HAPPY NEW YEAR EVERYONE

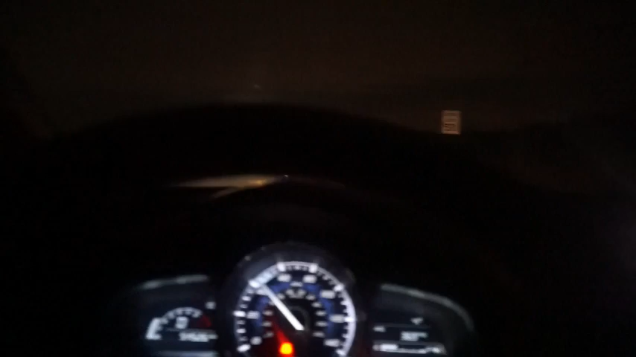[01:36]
And the biggest question is why I'm not filming myself right now, because it'd be too damn dark.
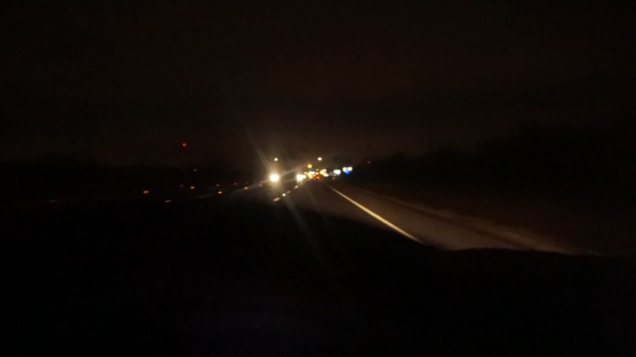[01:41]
So I'm only filming what's best right now. So I'm just hopefully that y'all enjoy this. It's every moment right here, every car, you know what I'm saying? Like I said, it's the second time I'm saying it. It's a memory, man. You know. Yes, it's a car turning right there. It's a truck turning right there. It's some stalls open, okay?
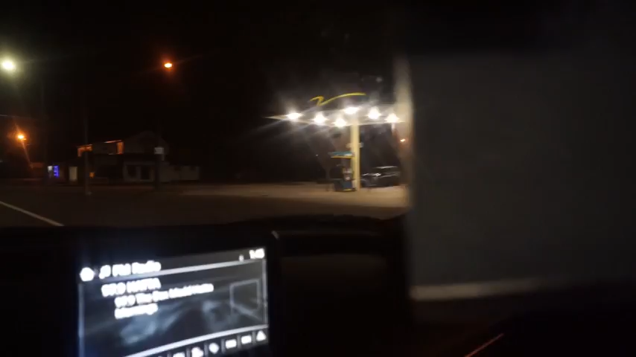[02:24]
Got the Valero over there open and shit. I'm just surprised. And thank God. Thank God. And ain't no cops out right now, man. You don't see them blue lights. We don't see the blue lights nowhere in sight. And that's why I'm recording this. It's a purpose why I'm recording this. Because ain't no blue lights around this motherfucker, man. At all. Sorry for the foul language, but hey.
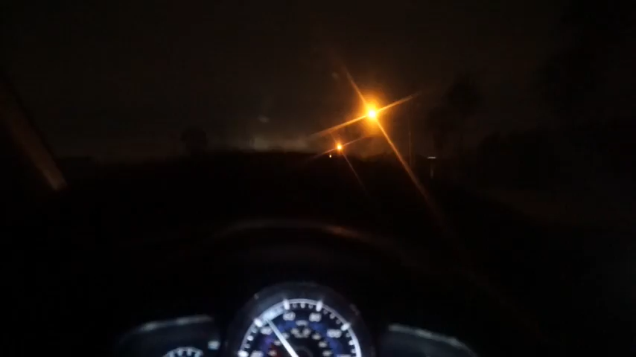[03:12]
That is crazy. It's hella cold outside, man. What if Walmart is open? If Walmart is open, then we gotta go check it out. Tonight. If it's open, that is. So let me go ahead and put my blink on real quick.
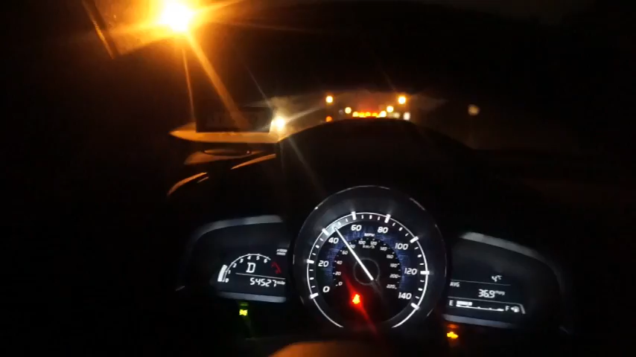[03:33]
Alright. Pulling up at a red light. You know what I'm saying?
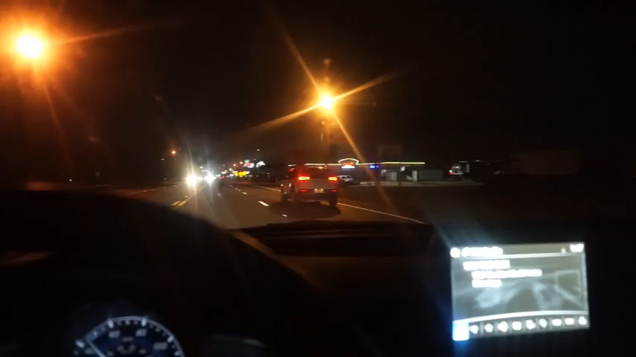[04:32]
I never came up here. Me and Ashley never came up here. Well, I can't record her because it's dark. It's dark right now, so. I never came up here last year. I never filmed this. So this is an opportunity right now to actually record right now for the 2018, you know what I'm saying? So, hell yeah. We about to be pulling up at Walmart real soon, you know what I'm saying? If it's open, I don't. Oh, let me see. It looks like it.
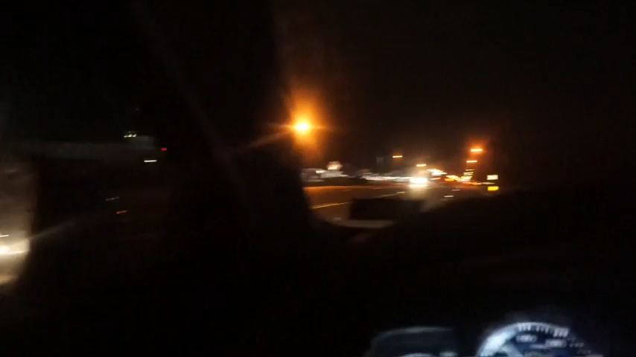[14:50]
You never know when the blue light's going to be on. Y'all know what I'm saying, what I said earlier. But, yeah. Wow. The car just passed. That truck just passed us up. And here's another truck about to pass us up. Wow. They know it ain't no game. Wow. You know what could have been thrown though?
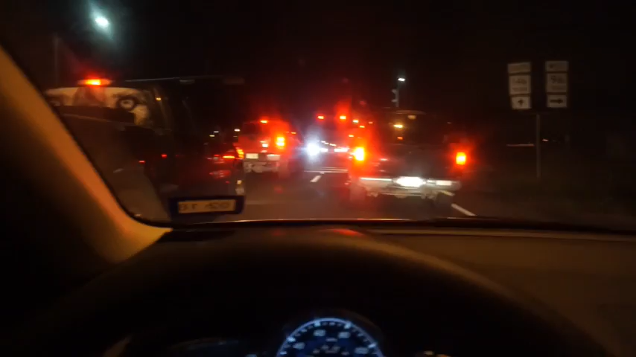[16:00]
Yeah. Wow. I seen more firecrackers pop about an hour ago just now. I know. Mm-hmm. It's green light now. Let's go ahead and make this turn real quick. Mm-hmm. To the right.
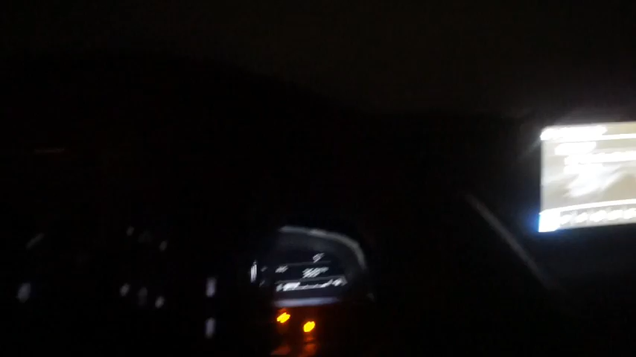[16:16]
Oh my God, look how dark it is over here, man.
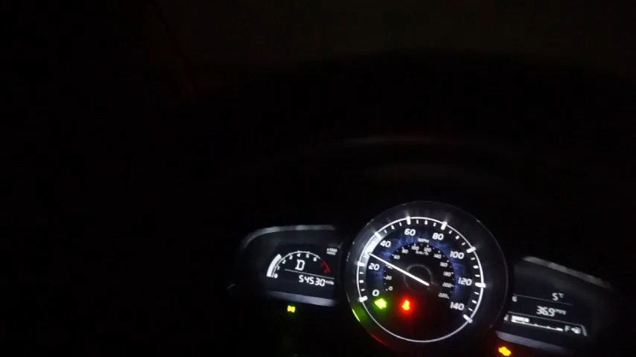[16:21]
Golly. Can't really see nobody out here, man.
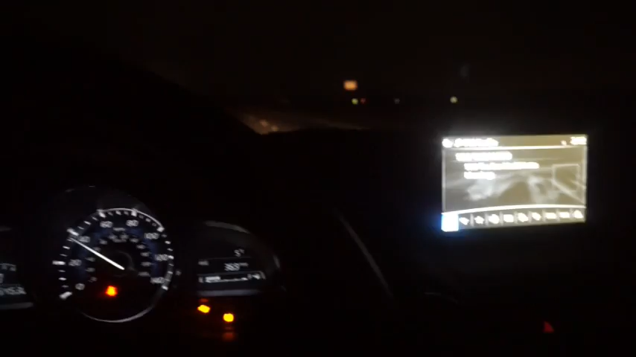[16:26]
Bro, it ain't an inch of light out here, man. And you know, it's the houses too.
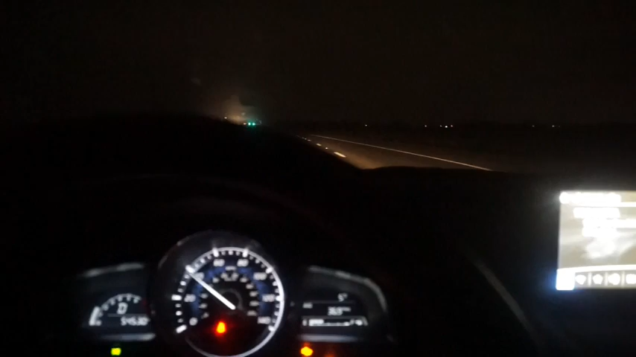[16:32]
It's the houses that we go to all the time. Let me go ahead and cover this lens. All right, look at that, y'all. Y'all see that? Wow, look how good that looks. Wow. This is, wow.
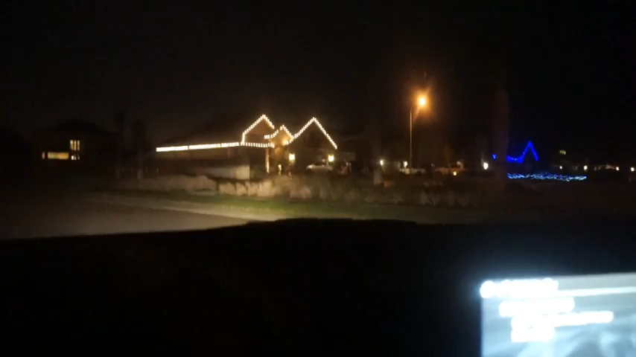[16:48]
I don't know, but goddamn, that scared the shit out of me. It did. It had my heart. It was like, boom. I was like, oh, I damn. My heart jumped.
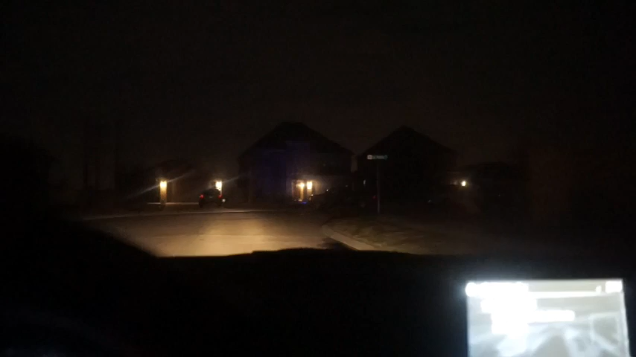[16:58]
You know, all these lights over here could have been so lit.
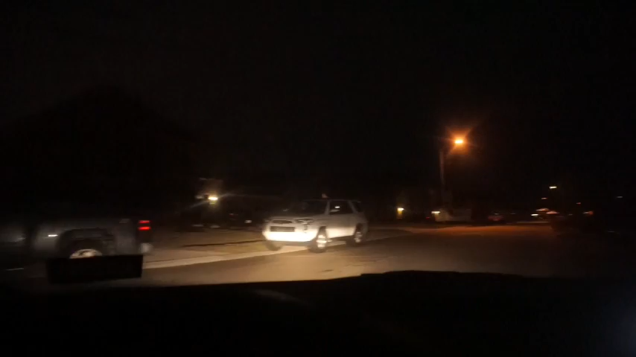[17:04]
But, hey, what can I say? All of these houses, I know y'all can see them. Hopefully, y'all can see them.
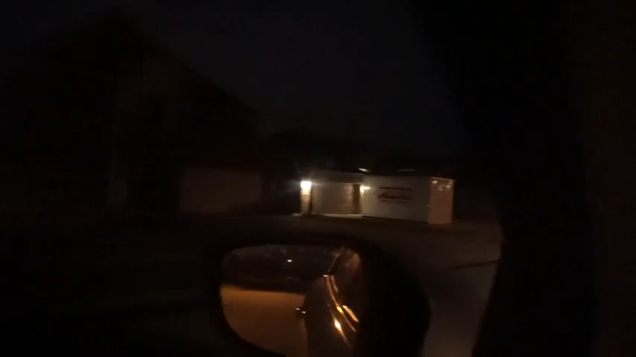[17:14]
Like, all up in here, y'all, this is could have been some Christmas lights all over here.
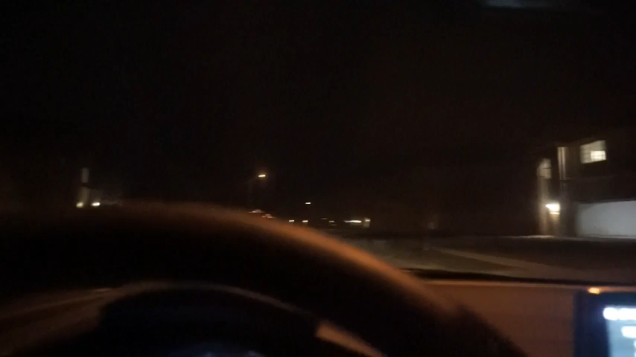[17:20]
Only the ones is what's the names or whatever. All right, we pulling up on another Christmas house right now. They still got their stuff up. Wow, look at that, y'all.
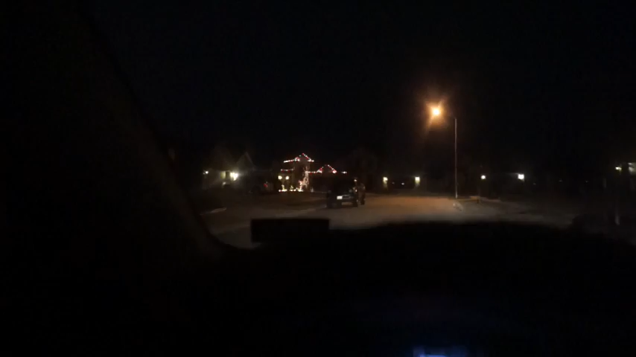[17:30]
It ain't much, but hey, it's better than nothing for the 2018. Wow. Oh, okay. Okay. Wow. We got some hope over here right now. We got some hope right now. Hold up. Look at this, man. Thank God they still got their Christmas lights up, man. Wow, man.